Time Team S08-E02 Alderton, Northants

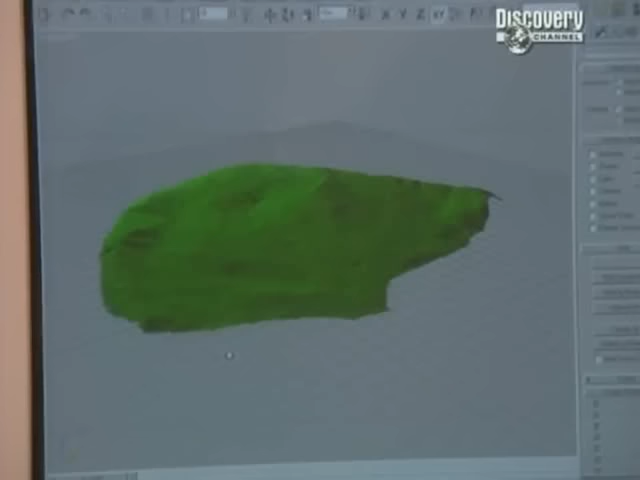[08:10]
Oh, this is interesting. What have you got? This is Bernard's survey data. We're mapping it. It's the interior of the castle.
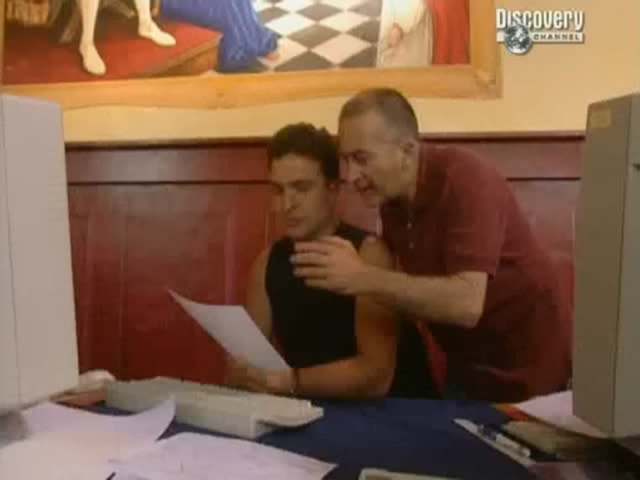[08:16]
So, even though I could hardly interpret it at all,
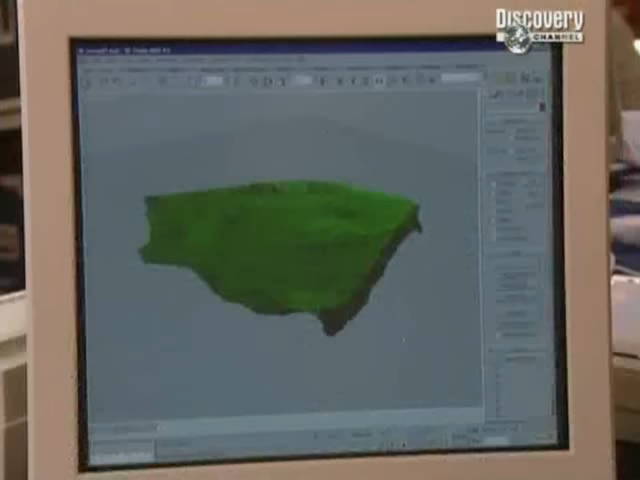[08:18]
because it was so covered in trees, by the end of the third day, I would be able to make some sense of it because of what you've done.
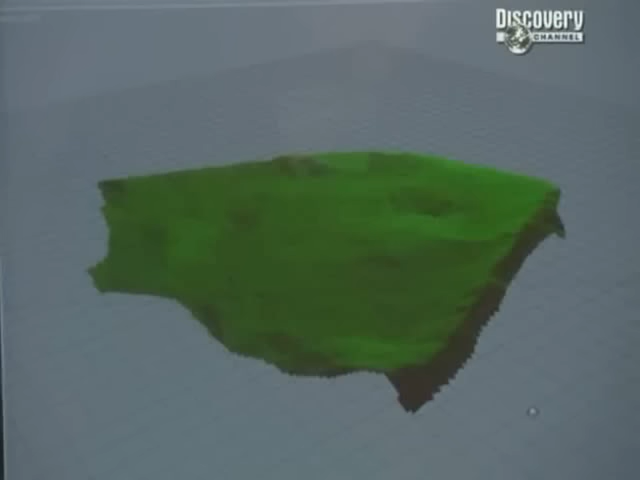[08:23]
Hopefully. The model clearly shows the earthwork we're digging inside the castle.
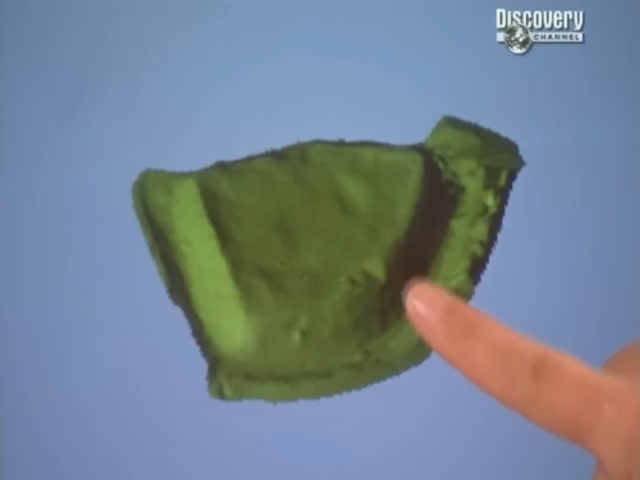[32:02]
It also shows the platform, which we started to put a trench in just there.
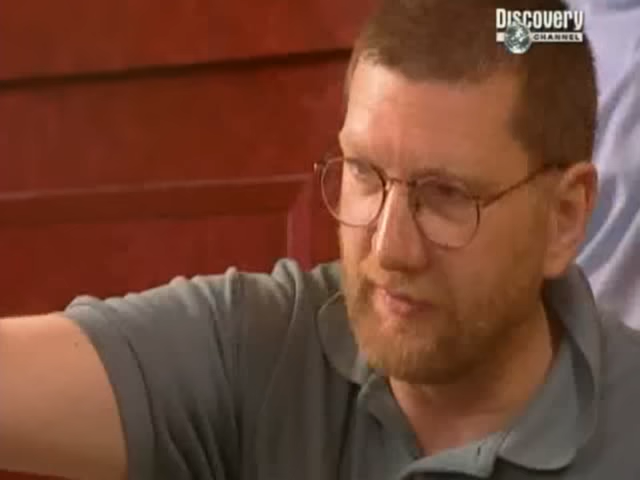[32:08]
If you look from that direction, you'll see a different picture as well.
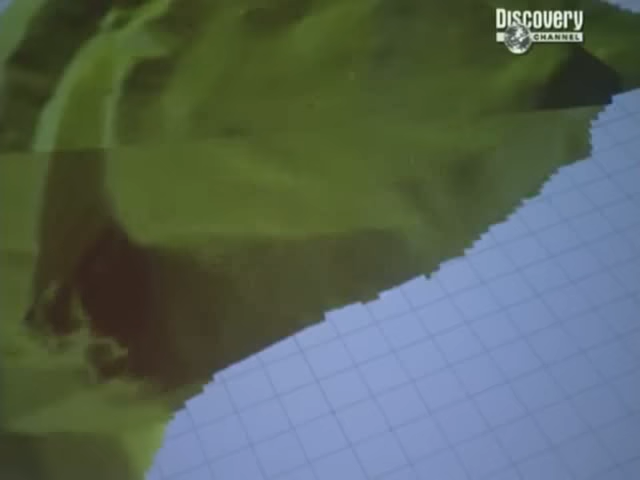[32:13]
Oh, crikey. You can see the regularity of that platform very, very clearly up there.
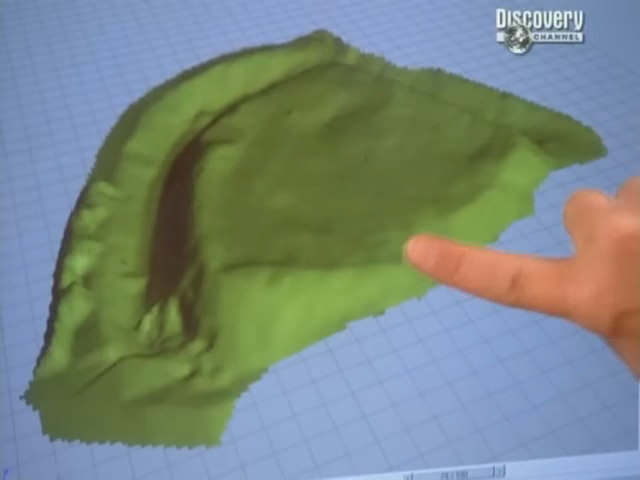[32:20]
And look at that terrace coming around the inside of the rampart all the way around there. Now, to me, that indicates a whole series of buildings along the inside of the rampart and probably down here as well.
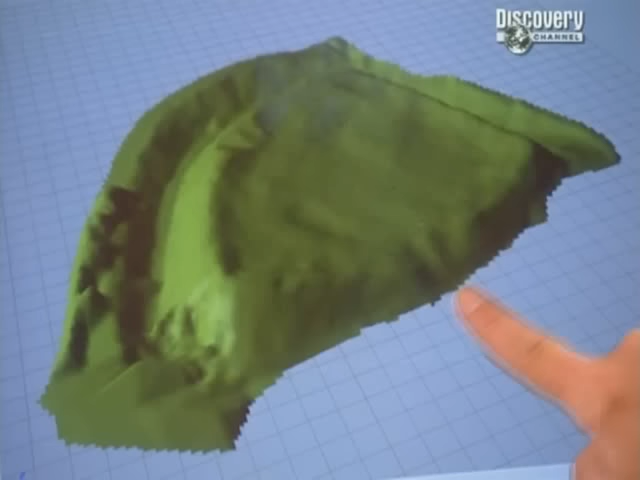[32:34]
So, and very striking is this depression here in the middle of this side where the entrance is.